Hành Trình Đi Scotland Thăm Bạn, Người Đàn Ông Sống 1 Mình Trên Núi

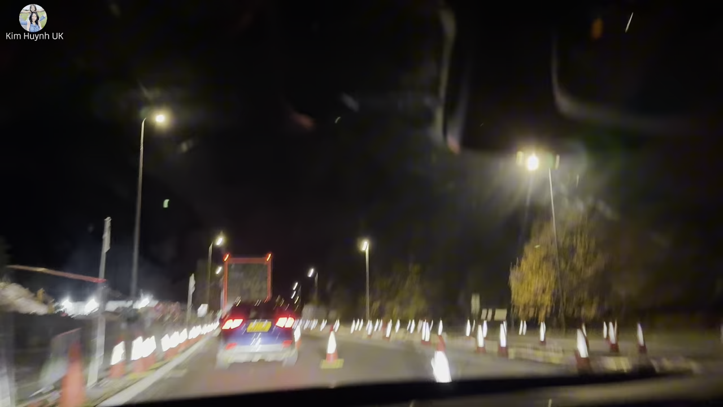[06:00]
Đến nơi rồi hả cô chú anh chị, là cái khách sạn là ở gần ở đây luôn nè. Mà hồi nãy giờ ngay chỗ này cái đường người ta làm, đang làm đường á, làm đường buổi đêm luôn.
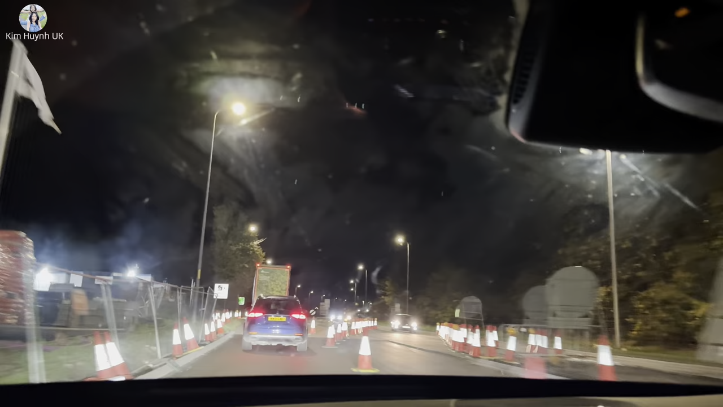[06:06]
Rào cái đường này không có biết được đi nè. Chạy hai vòng này nè cô chú anh chị.